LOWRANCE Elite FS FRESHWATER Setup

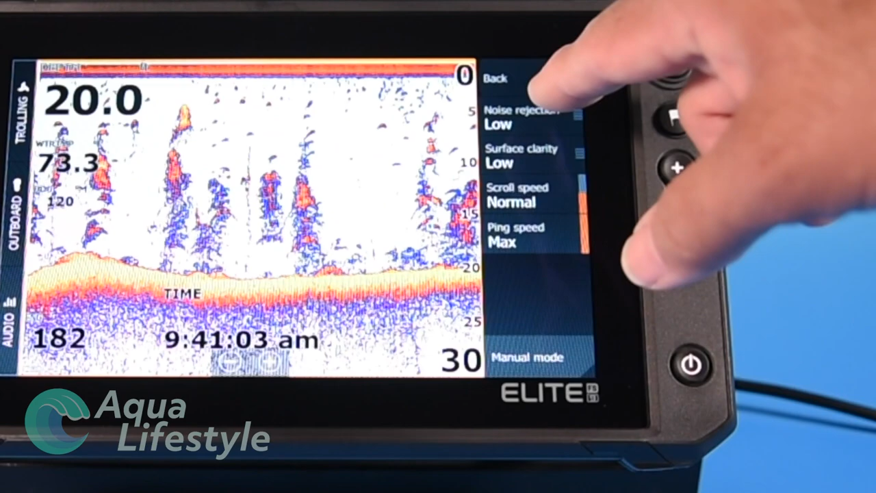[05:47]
We've got noise rejection and that's going to help you if you're getting electrical noise or vertical lines in your sonar. Remember that the higher you turn those filters on like noise, the less sensitive the machine is. So you want to keep it at the lowest setting possible or off completely. The next is surface noise and that's going to be any noise or clutter that you get up at the top of the screen. Same with those settings. Next is scroll speed and tapping that you can bring up a slider that help you adjust the scroll speed and that's how fast the image moves across your screen.
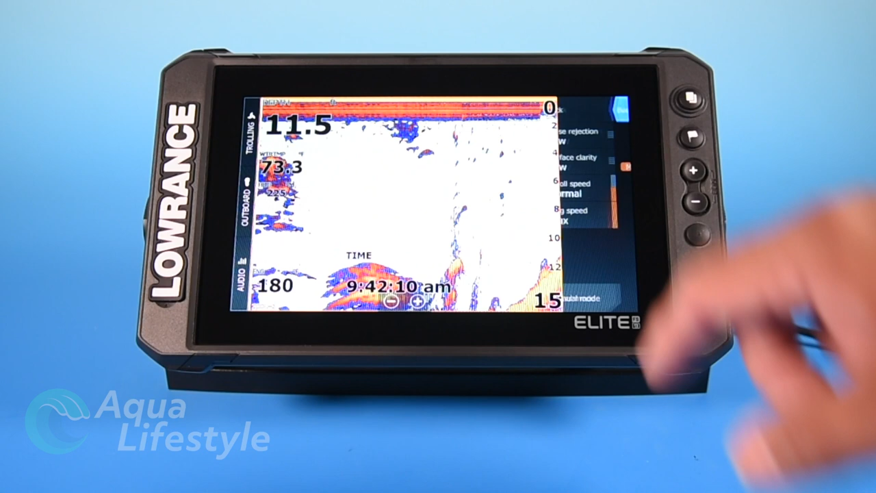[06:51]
You've got another slider there. That's the speed at which the signal is going down to the bottom, bouncing off the bottom, coming back up. To get the best resolution, you're going to want to keep it at maximum speed. Down at the bottom, you've got manual mode if you want to set everything manually and do it fully manual. So next we'll hit the back button and down at the bottom, you'll see it says more options. You're going to press that. The stop sonar allows you to pause the sonar and stop the signal from being sent on the transducer. This is handy if you're switching from one unit to another. If one unit might be interrupting another unit to interfering the frequencies, you can do that.
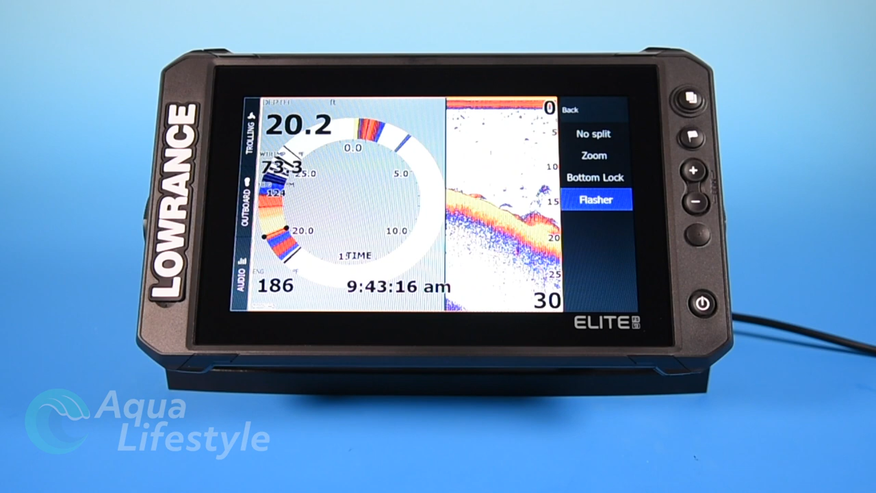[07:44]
On screen: depth 20.2 ft
The bottom lock will lock into the bottom and make sure that's showing on your left side there. Then the last option is flasher and that just shows you your flasher screen on the left side. Next option is going, if you hit the back button, is going to be your palette. You can change your palette colors, pick whichever you like. Fresh water, some tend to show up a little better than others and it's basically a matter of just picking the one that's going to work best for you. Next is down scan overlay.
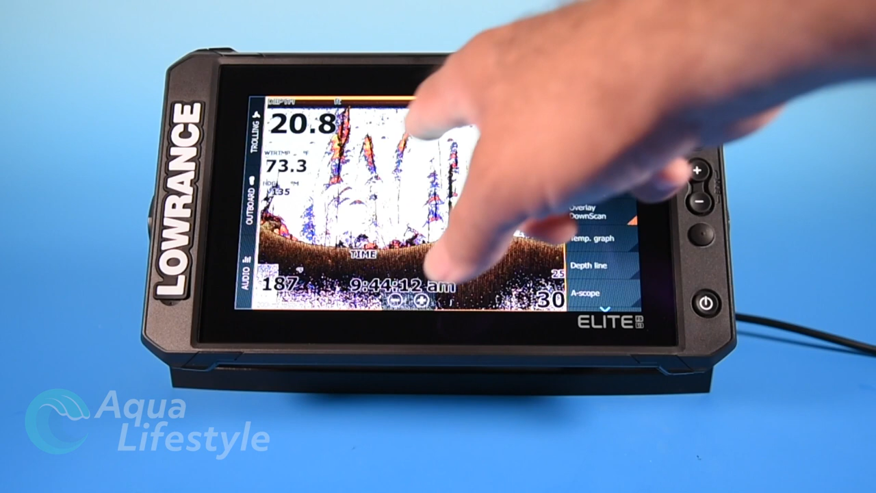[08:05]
You click that and it'll overlay the down scan onto your chirp screen. A lot of people don't use this.
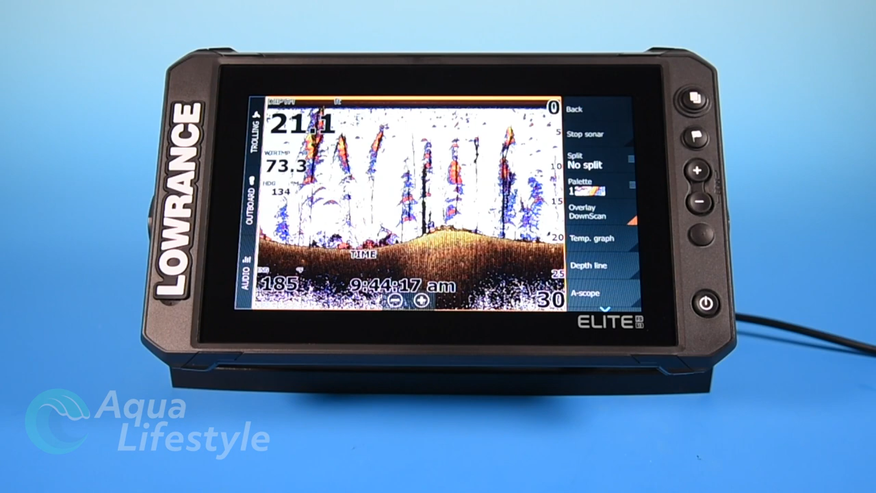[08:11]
They'll do a split screen with separate displays in each portion of the screen. All right, now if we hit temperature graph, you're going to get a temperature line.
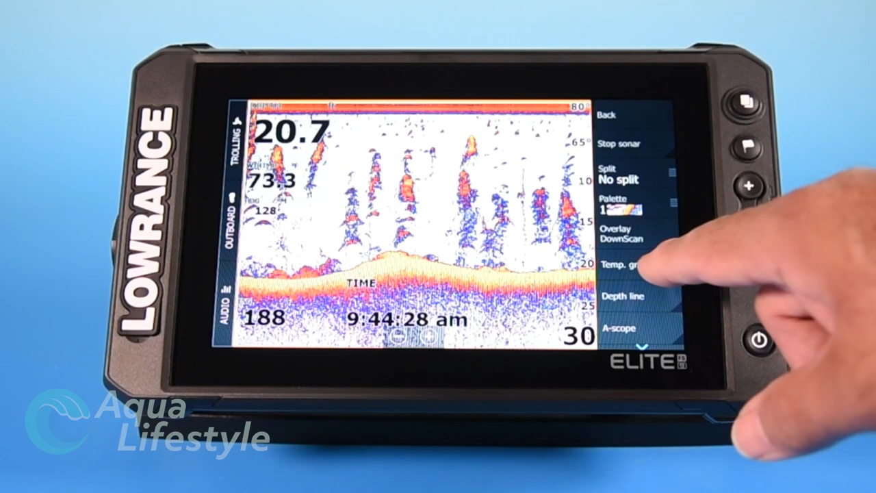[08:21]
It's very hard to see in this display, but in this demo mode, but there's a little red line up at the top and you get a
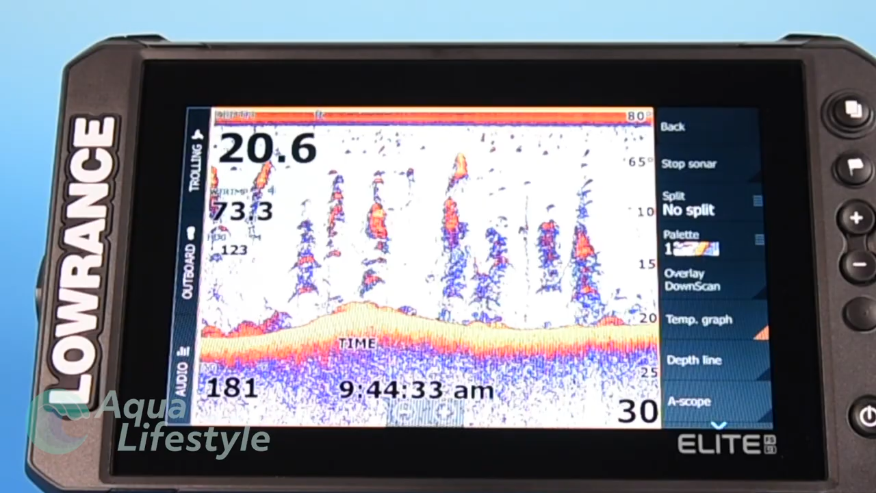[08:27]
temperature scale in the upper right hand corner on your scales and it'll show peaks and troughs so you can find thermals easily that way.
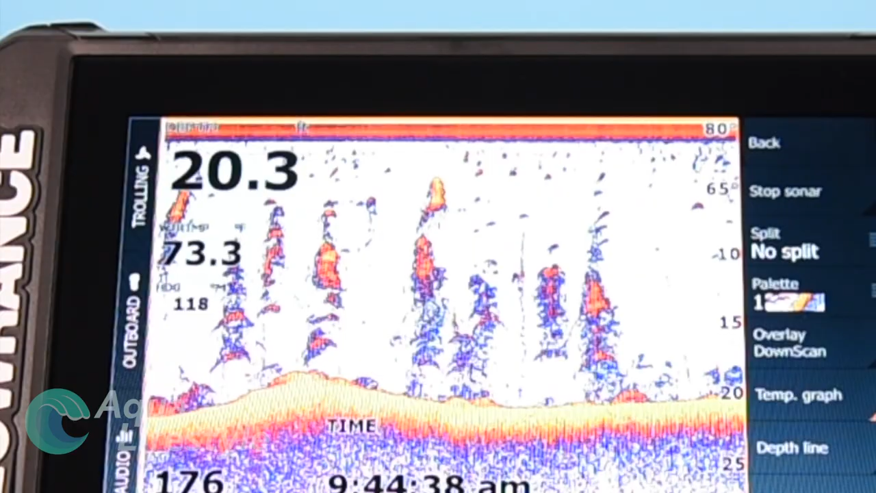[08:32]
Next is going to be your depth and what that does is it draws a black line right on where your depth readings are. So the 19.8 is actually showing us that black line right on the far left of the screen and you can turn that on and off just by touching the button. At the bottom is a scope. You hit that and you see there you get a flasher just like the round flasher in the previous screen, only this is in a vertical format.
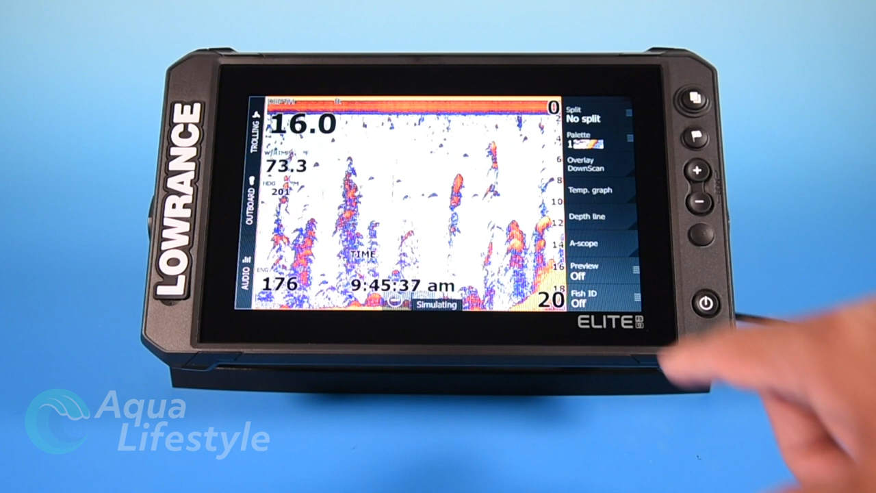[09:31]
If you hit the back button and more options a scope again now you see the arrow down there that means there's more stuff down below and if we take a look we've got a preview button you can turn it off you can have it at cursor only so you can click put the cursor somewhere and preview will show up on the top of the display there.
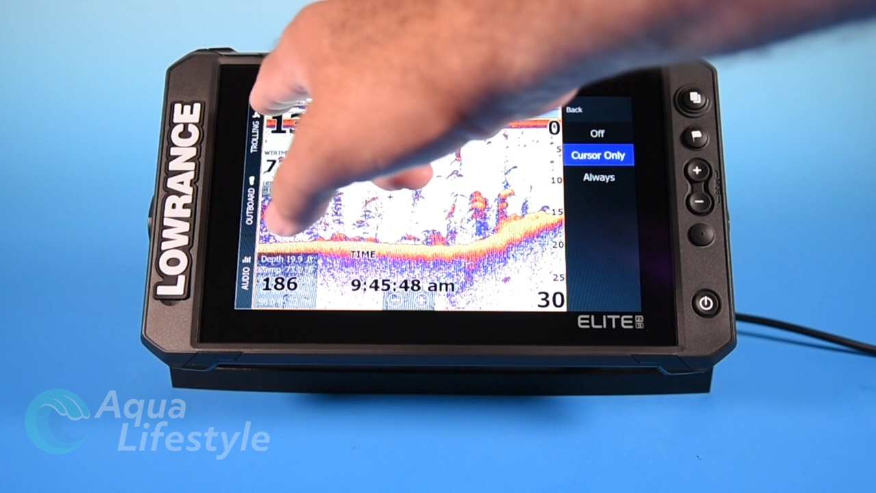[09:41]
If you click always you'll see it up at the top of the screen it'll continuously give you that preview. Now the last option on the menu for this broadband screen is fish symbols. You can have them turned off you can turn symbols on you'll see little fish emblems will pop up
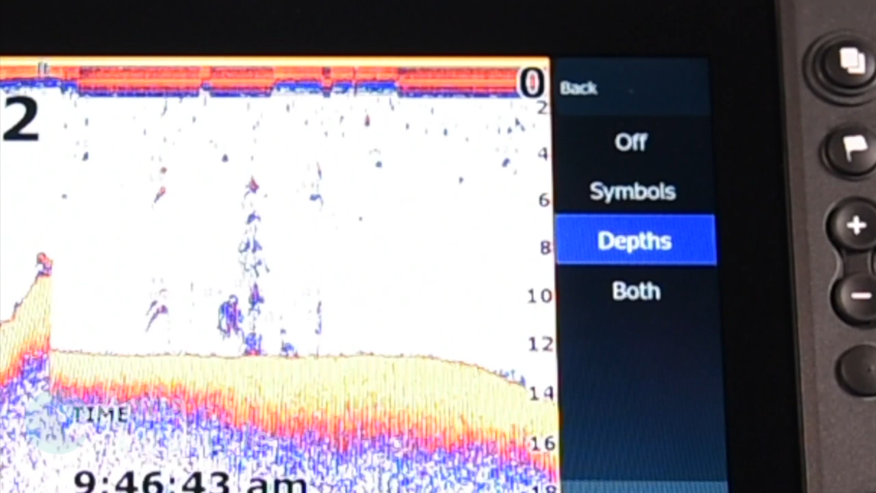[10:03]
you can put depth so you have the arcs with the depth next to it or you can click both and you have the fish and the depth showing when it marks the fish in the sounder.
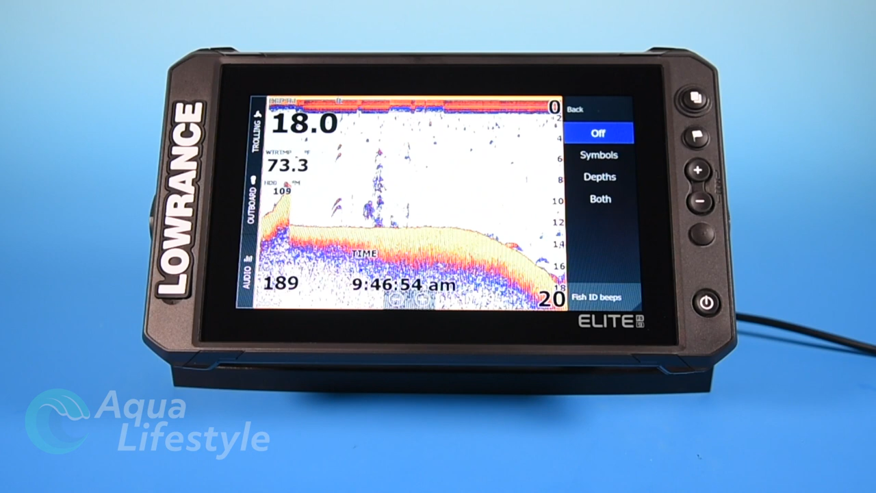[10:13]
Most people will leave that off once they get to know the machine because you're going to get better representation from the arcs than you would from fish symbols. But if you want that you can turn it on and off very easily and that's the end of the menu.
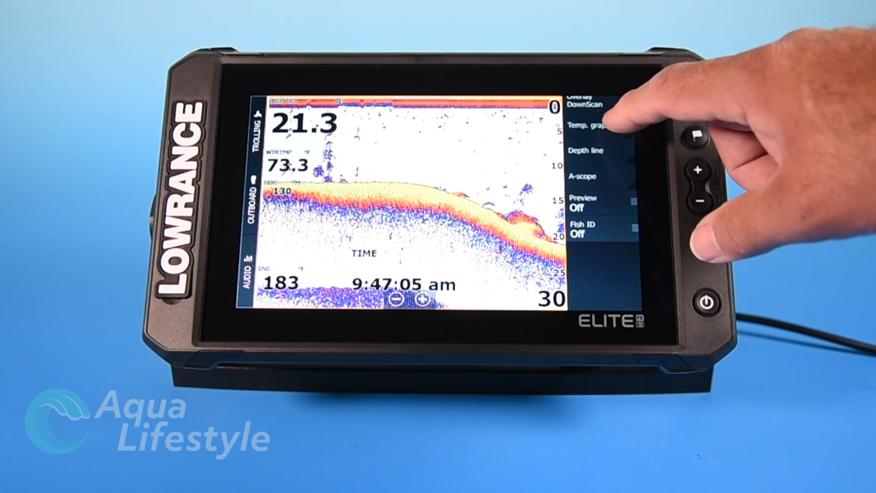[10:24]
That's all your functions on the broadband so let's take a look at the next option which is going to be side scan.